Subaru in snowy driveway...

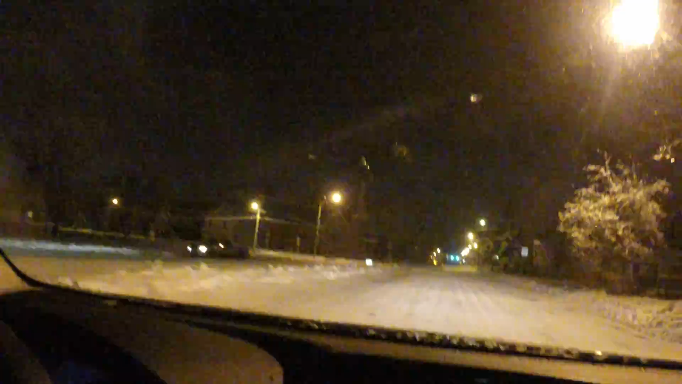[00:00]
Okay, can you hold that like that too? Yeah, because we're getting ready to go into the snow-covered driveway. Oh my gosh, it's covered back over. Oh my gosh. Oh shit. Whoa, are we going to get through here?